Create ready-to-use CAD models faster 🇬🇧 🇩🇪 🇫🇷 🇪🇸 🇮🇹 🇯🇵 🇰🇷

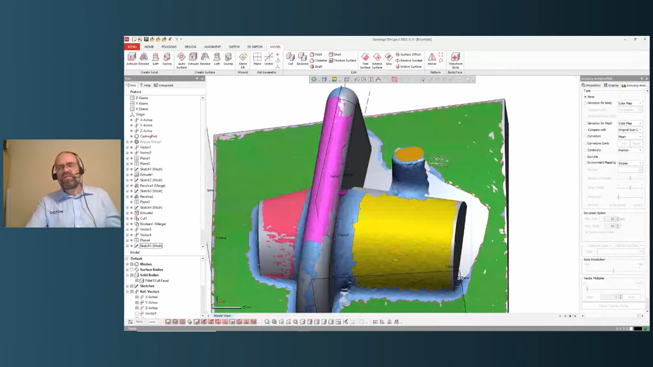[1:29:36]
And this is this little piece.
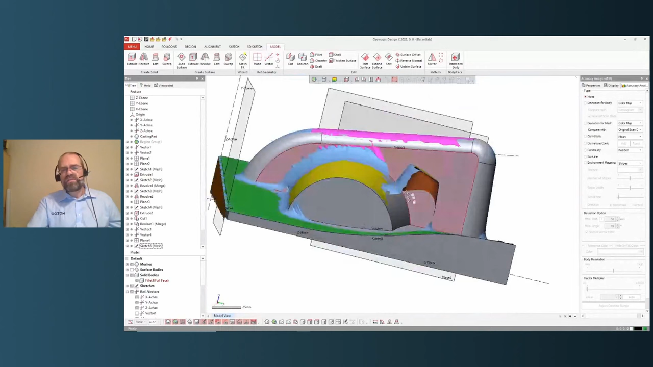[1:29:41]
There's almost nothing of that piece in our model, so in the scan.
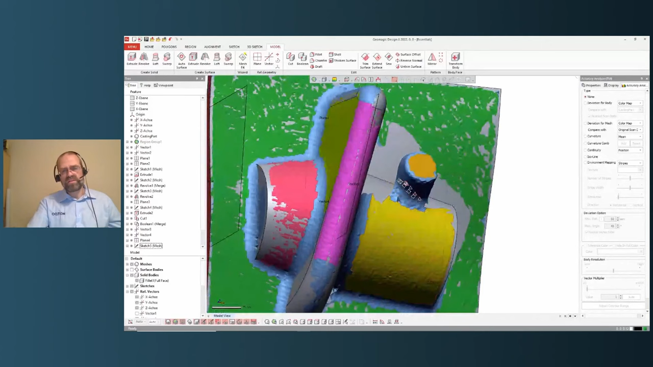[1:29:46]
Well, but the little bit we have is enough to reconstruct that part.
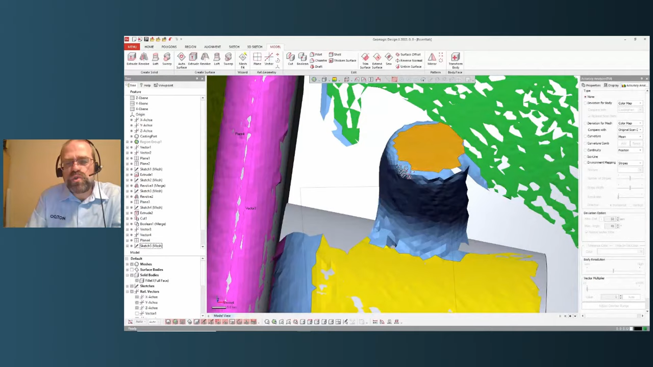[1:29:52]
Again, it's sketch-based. Well, let's do it on the little top of this here.
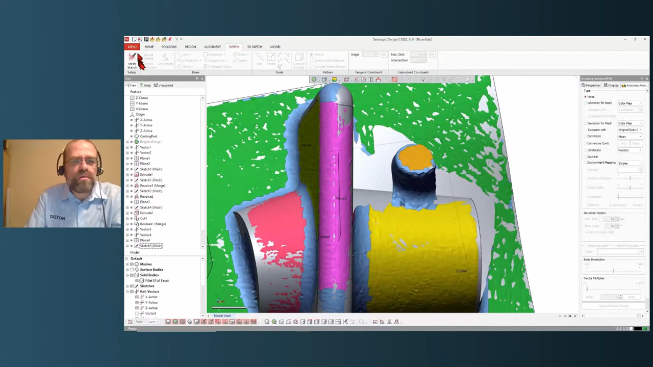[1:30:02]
But as we can see, it says I'm a cylinder. Well, looking on the side of it, it almost looks like a plane.
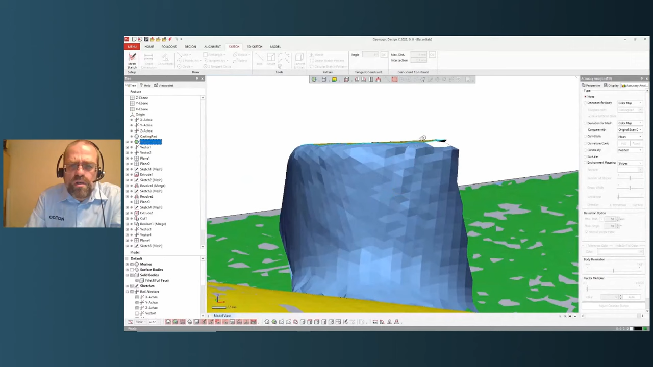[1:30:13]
And I want to abuse it as a planar feature. So what can we do? In properties, it says that this region is a cylinder,
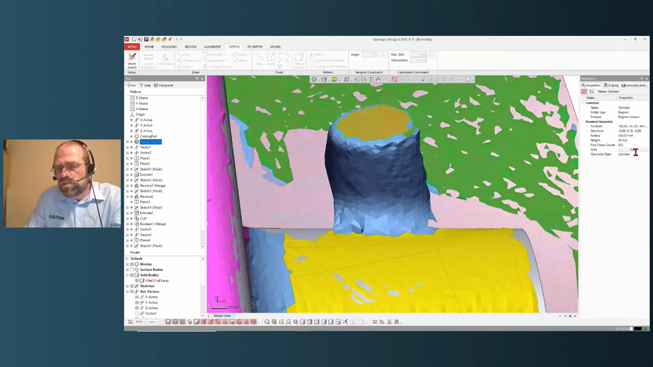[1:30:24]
but I can force a computer to accept it as a planar feature. Now it's a plane. And because it's a plane, I can sketch directly also on this region, which is pretty cool because I don't have to make a reference plane on it.